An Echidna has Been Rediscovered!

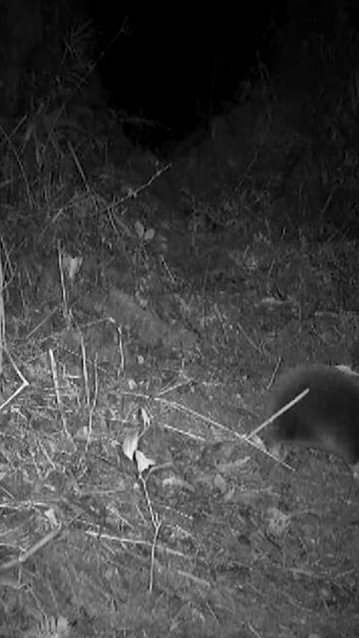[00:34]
The footage that was found shows an individual shuffling around their forest home, and with this footage shows that these animals, as poorly known as they are, are still hanging on.